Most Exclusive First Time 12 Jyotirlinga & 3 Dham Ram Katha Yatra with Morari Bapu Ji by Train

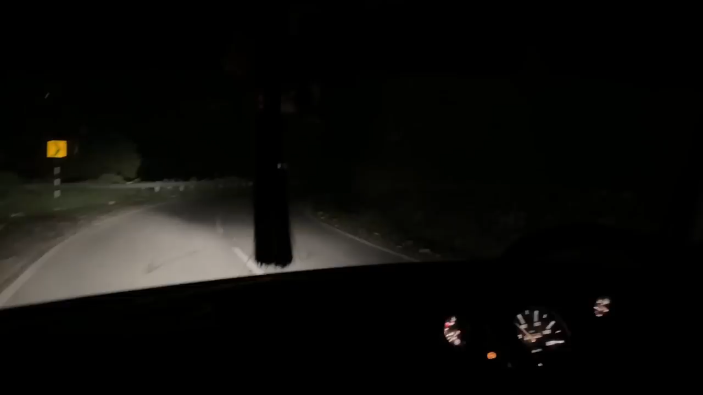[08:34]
यह दो होटल 15 किलोमीटर पड़ा है घगर रोड पूरा ही खराब है अतलब